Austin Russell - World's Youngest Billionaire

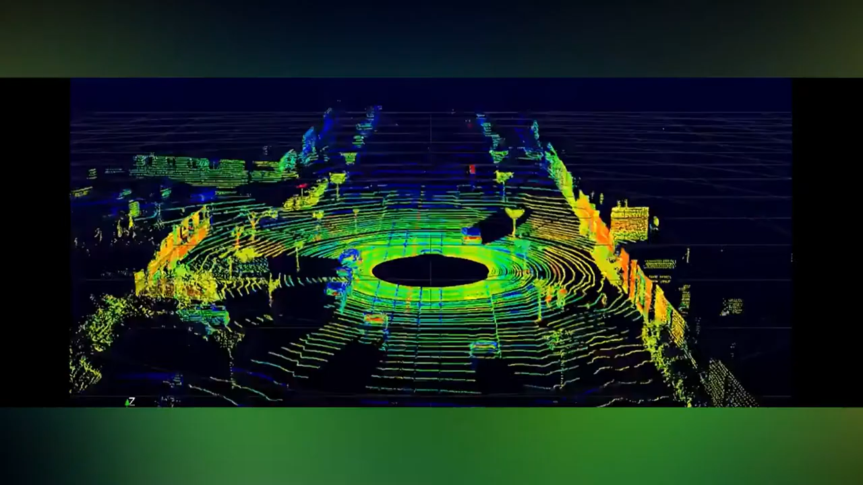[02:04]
are used to create a 3d map of an environment in